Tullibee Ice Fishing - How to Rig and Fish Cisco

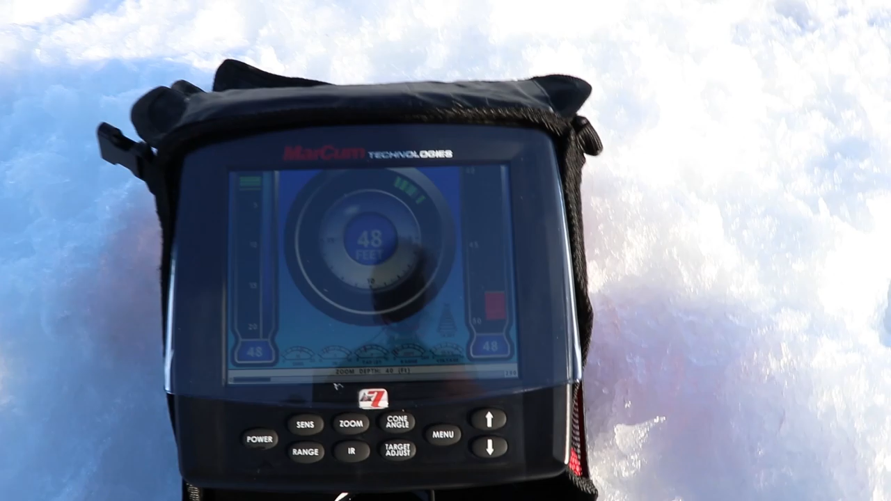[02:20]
On screen: depth 48 ft
Pretty hard to see. Brand new unit.
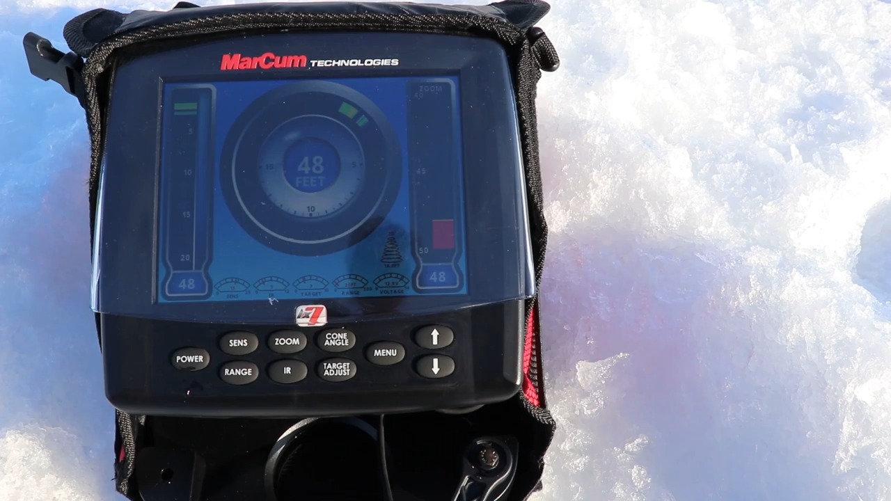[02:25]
We fished these tulipies anywhere from 40 to 100 feet. Today we're in about 48. Hopefully we see something come through.